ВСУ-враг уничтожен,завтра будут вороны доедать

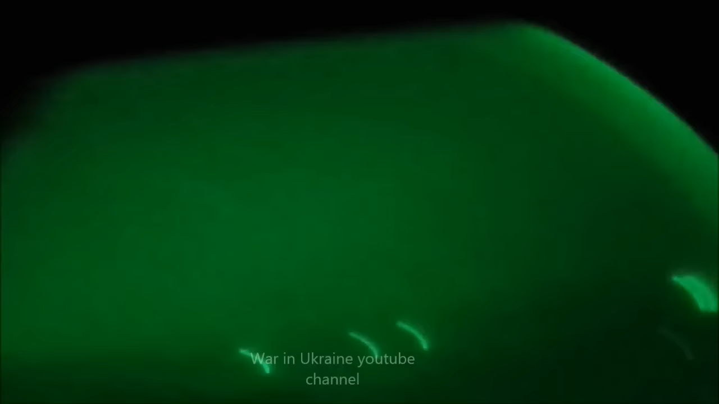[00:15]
Нихуя не бачить. Ді спишки були, блядь, походу шо. Наверно, всі переподходять. Шо там? Не знаю. Зеніт ноль. Чотири-пять. Щас як учора їх начнуть по нам ебашить. Куч ноль.